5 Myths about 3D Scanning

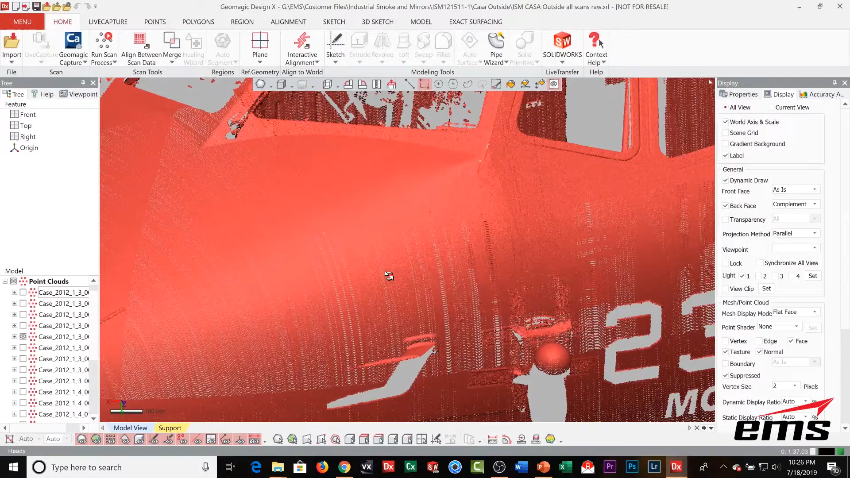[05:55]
Most 3D scanners are either outputting the scan data as a point cloud, which is literally just individual points with XYZ values and maybe a normal vector,
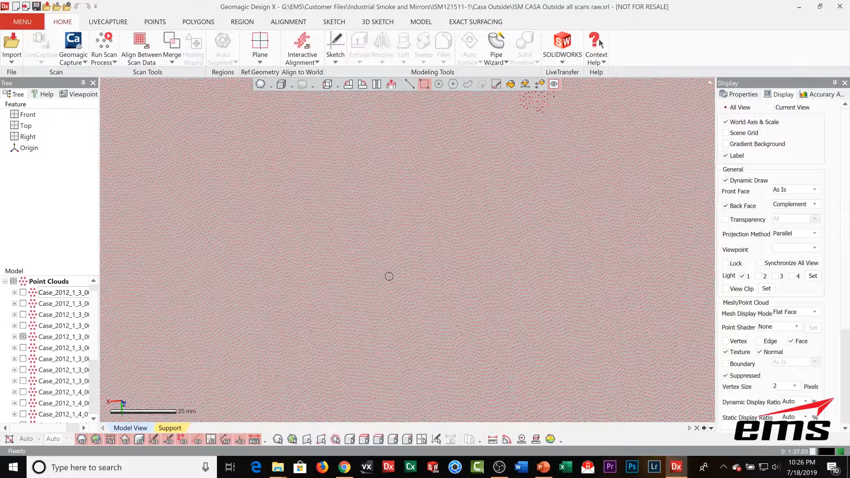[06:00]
or it's a polygon mesh,
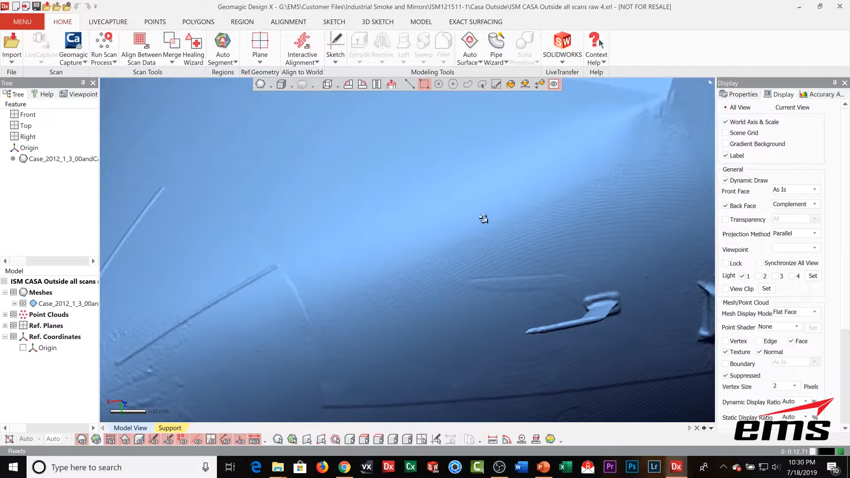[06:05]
which would be a triangulated mesh in a format like STL,
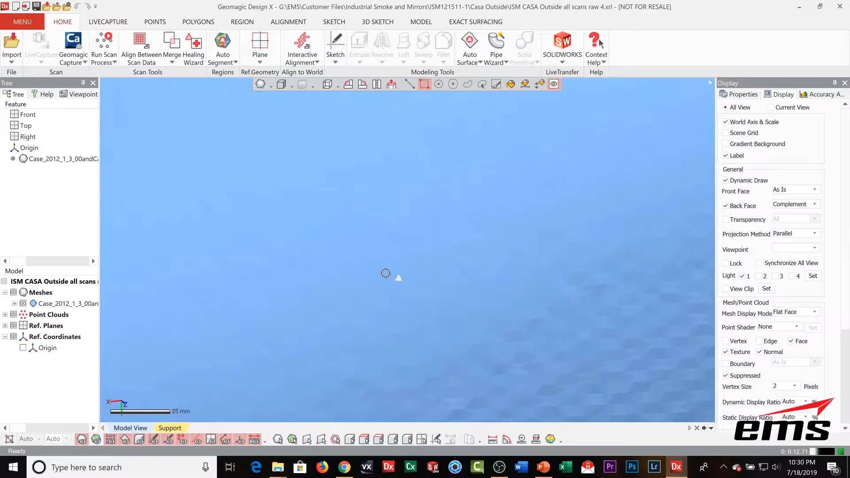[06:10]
or maybe if you're doing color scanning, it might be OBJ, where it has a texture map associated with it.
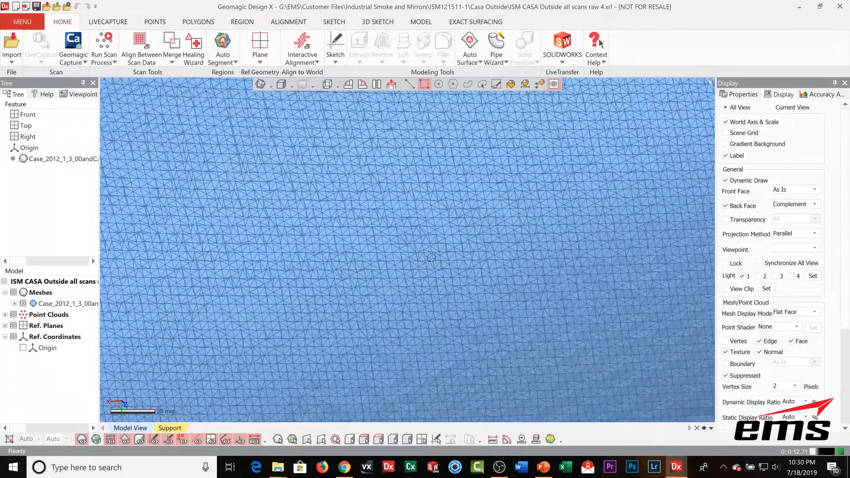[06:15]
But a few things.
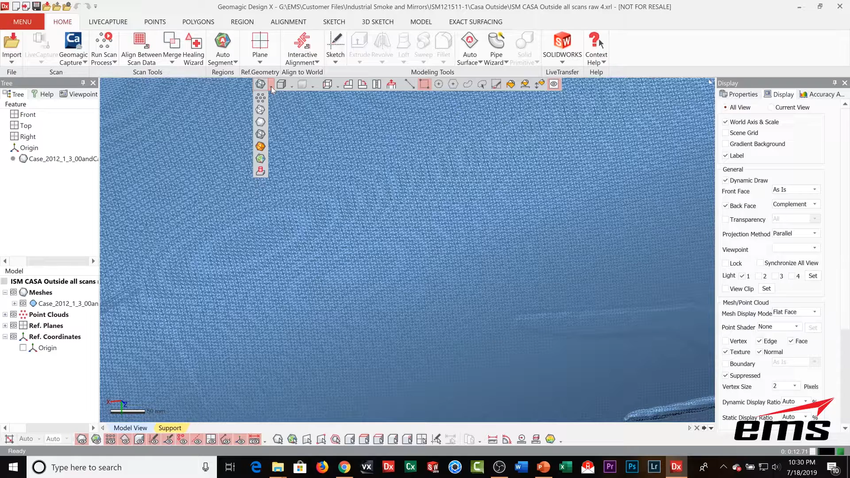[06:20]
One, this is not CAD data. And we have some videos that go into much more detail on this and show you specifically why.